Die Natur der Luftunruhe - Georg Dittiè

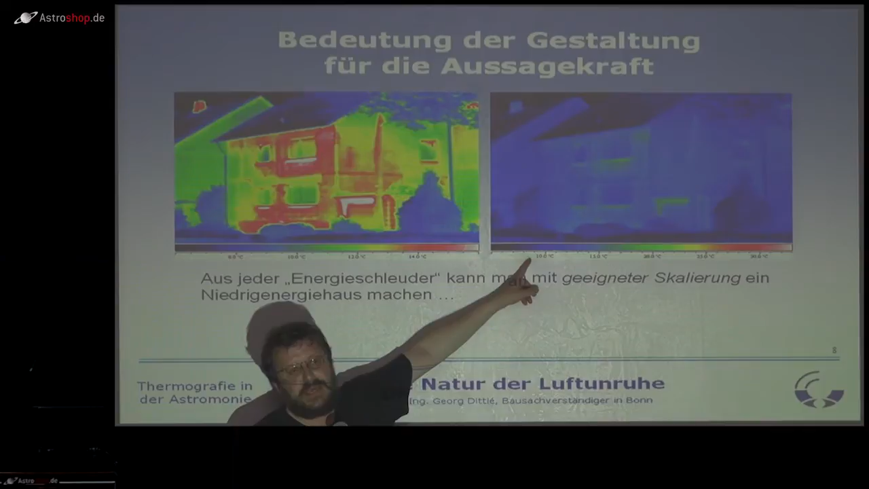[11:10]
Und der Professor Gensmantel von der TU München, der mir dieses Bild mal aus dem Kreuz geleiert hat, der meinte von, Didier, wissen Sie, was das ist?
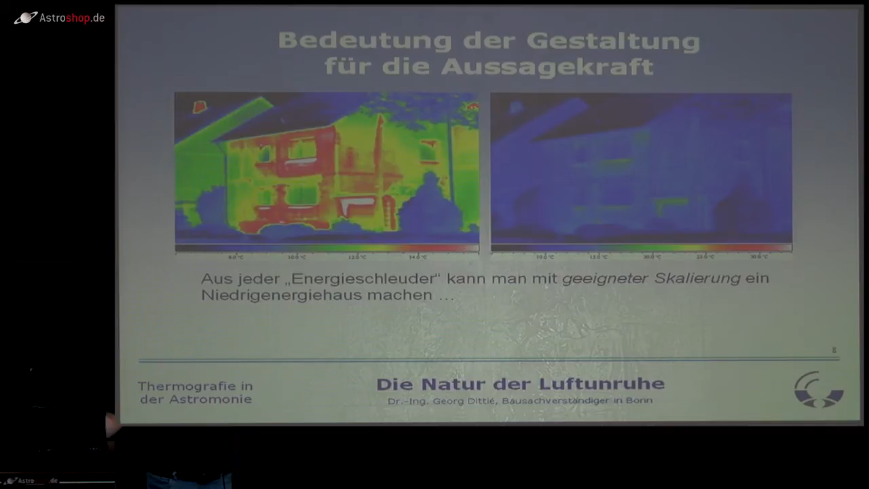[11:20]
Das ist virtuelle Sanierung. So, und das ist das Gegenteil und das genau macht die Zeitung, die Bausparkassenzeitung oder die Billigknipser.
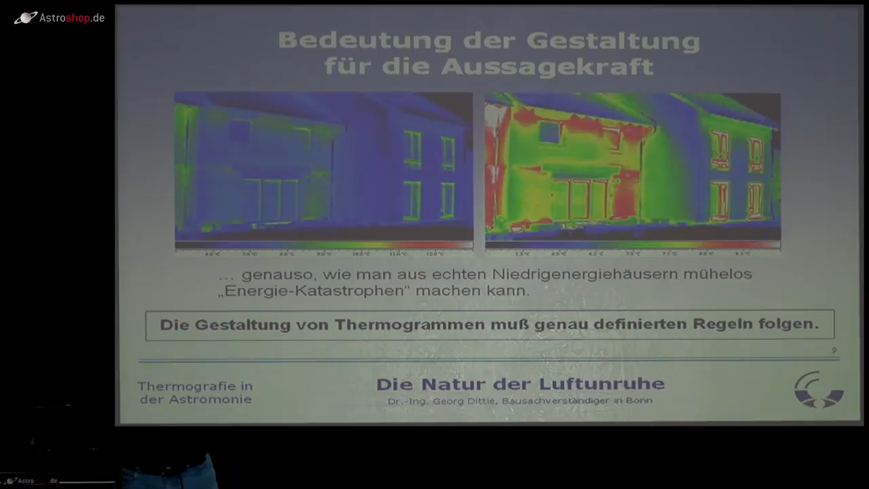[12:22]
Haben Sie einen Servicevertrag und so weiter? Das heißt, Thermografie geht nur, wenn man sich ein System kauft. Eine Kamera alleine kriegen Sie nicht. Und das ist auch gut so. Denn, hier mal als Beispiel, ein und dasselbe Bild. Toll, ne? Wir drehen hier, wir drehen da. So, und das ist das Besondere an der Thermografie. Wir müssen ja eine Welt, die wir überhaupt nicht sehen können, in das Sichtbare übersetzen. Und das muss gewissen Regeln folgen. Und damit ich jetzt aus diesen Bildern einen Erkenntnisgewinn
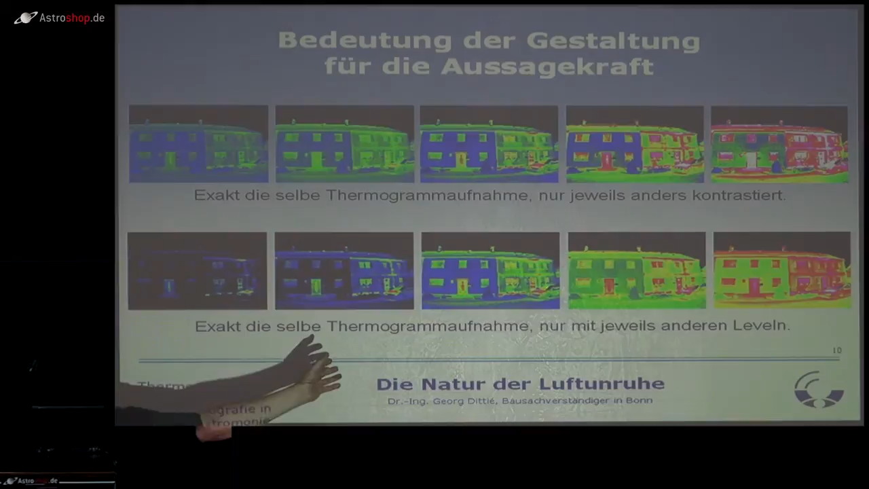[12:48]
holen kann, gehe ich jetzt nicht hin und sage hier blau,
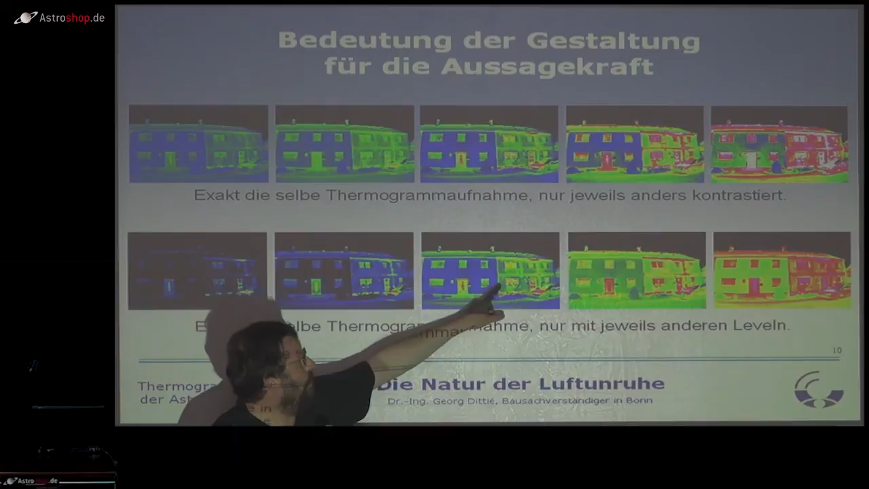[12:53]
grün, rot, gelb, sondern ich gehe hin, was bedeutet, wenn in der Landschaft 15 Grad 15 Grad sind oder 17 Grad 17 Grad. Und da ist dann der Physiker gefragt. Erfreulicherweise, ich habe Hilfe bekommen. An dieser Stelle darf ich mich insbesondere bei Claudia Hinz und dem Meteorologischen Institut der FU Berlin bedanken.
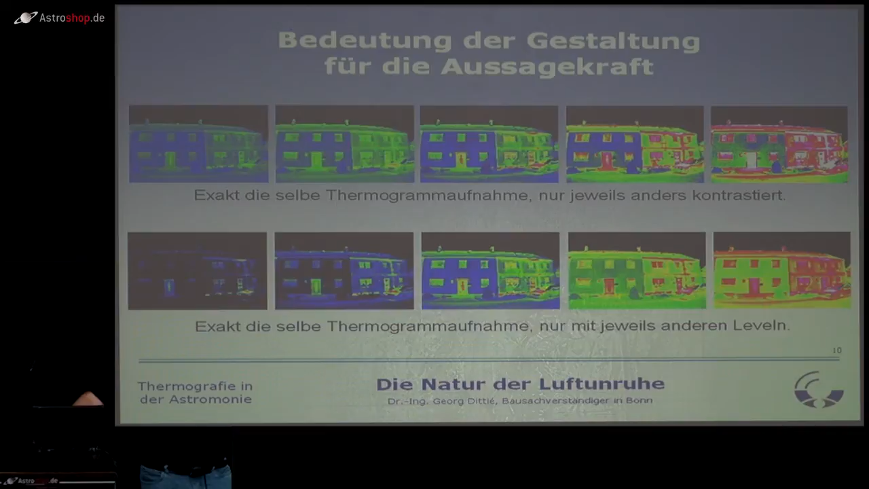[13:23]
Die haben mich nämlich mit Literatur versorgt, wodurch ich ein Kurzstudium in bodennaher Atmosphärenphysik machen konnte. Und da habe ich eine Menge gelernt. Und zwar Folgendes. Ich habe einfach mal hier zwei Beispiele, so ein bisschen aus meinem Fundus geschnappt, gerade eben noch. Und man sieht hier ganz typische Stadtszenerie, hier ein etwas höheres Haus. Und hier war gerade die Sonne untergegangen. Und man sieht, dass die Sonne Verheerendes angerichtet hat.
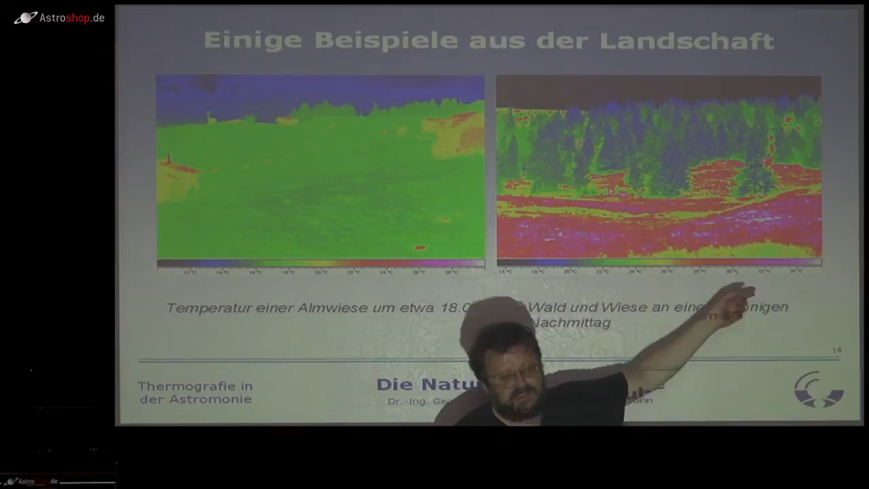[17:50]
Und man sieht, also die Kontraste sind hier viel, viel, viel härter.
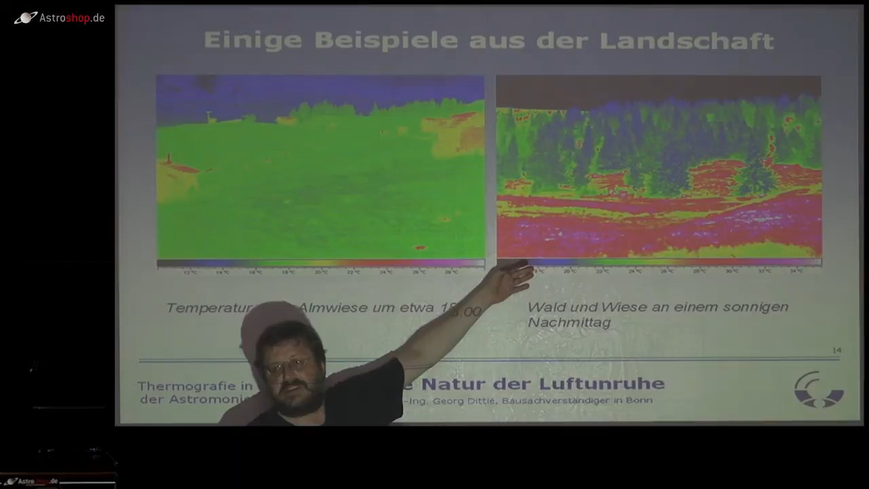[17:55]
Was lernen wir da draus? Auf Wiesen beobachten muss irgendwie besser sein.
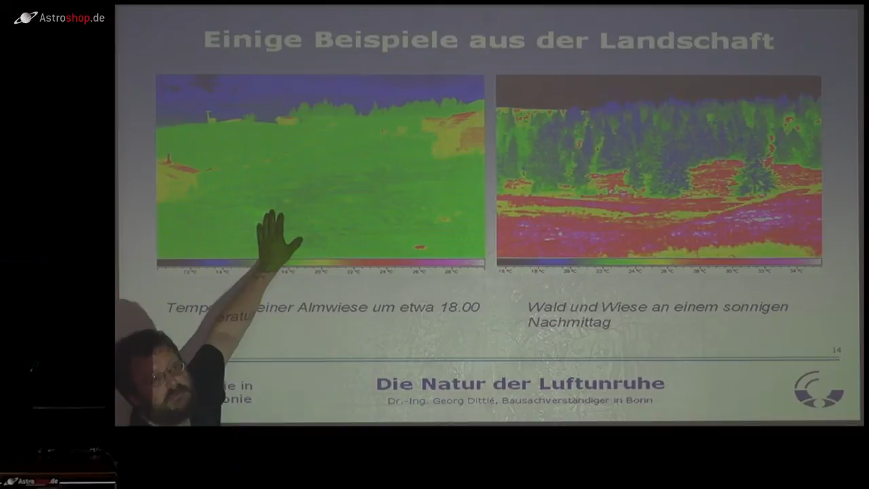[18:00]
Hier haben wir viel weniger Kontraste, viel weniger Ausgleich. Und das bedeckt sich ja auch mit unseren Erfahrungen. Wenn wir uns mit unserem Fernrohr in den Garten stellen und drumherum sind viele, viele Bäume, dann flimmert es, ewig und drei Tage. Und wenn wir uns auf eine Wiese stellen, die so wirklich richtig weit geht, dann flimmert es eben nicht. Und man sieht auch, woran es liegt. Je wenig Gegensätze und wenig Antriebskraft, wenige thermische Spannungen von Ort zu Ort.
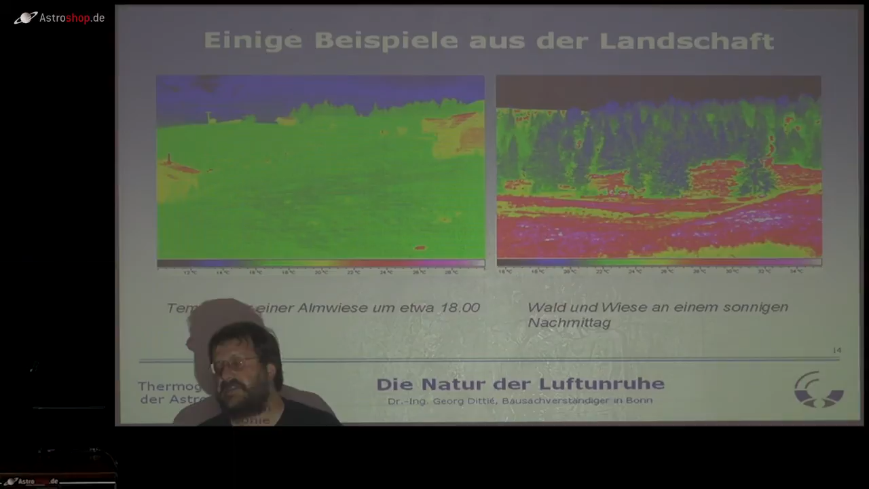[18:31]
Und hier viele thermische Spannungen, viele thermische Untersuchungen, viele thermische Unterschiede, die einfach die Luftunruhe immer wieder antreiben.
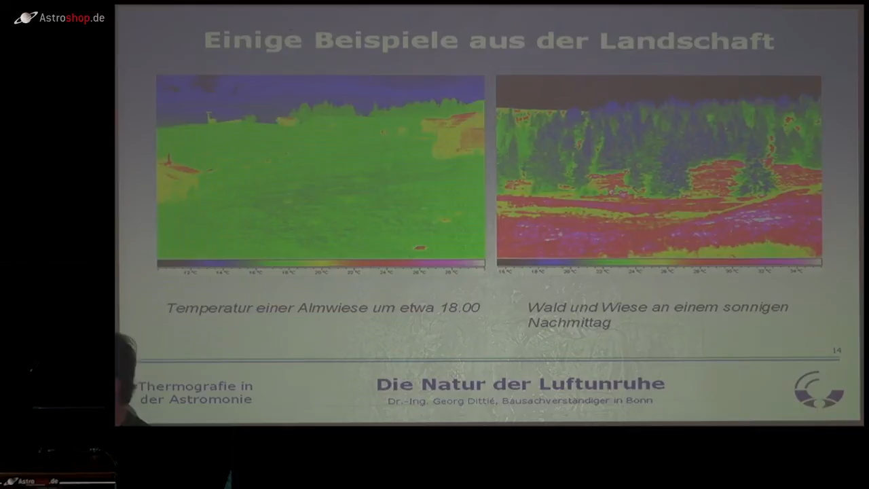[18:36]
Das Ganze ist auch tageszeitabhängig. Hier einfach mal dasselbe Motiv, der Reiskofel im oberen Drautal, ungefähr 10 Kilometer entfernt, hier kurz nach Sonnenaufgang.